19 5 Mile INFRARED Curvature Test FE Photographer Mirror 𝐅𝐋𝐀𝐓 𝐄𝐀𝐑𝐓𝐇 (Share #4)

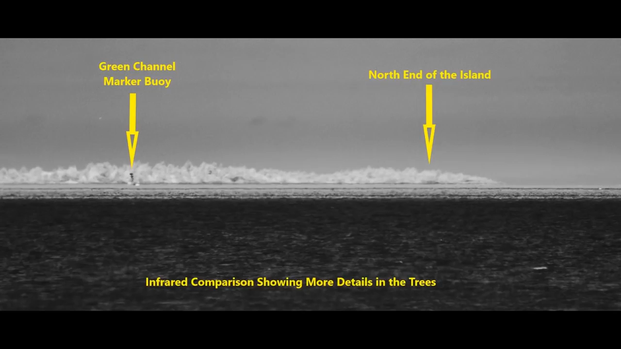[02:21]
you're able to see better detail in the trees and the island itself. So infrared definitely makes a difference when it comes to showing detail when we compare these two images as seen here.
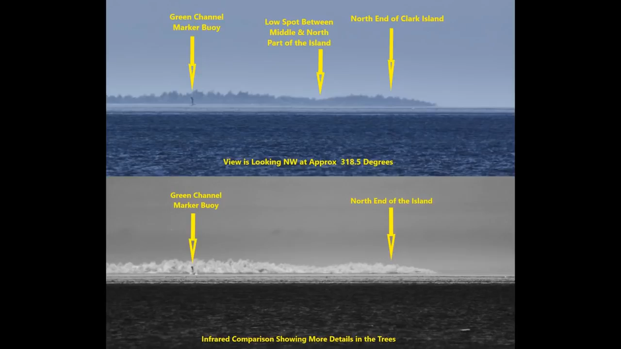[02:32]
Now using an earth curve calculator with an observer height of 17 feet and a target distance of 19.59 miles, we get a hidden target height of 141 feet.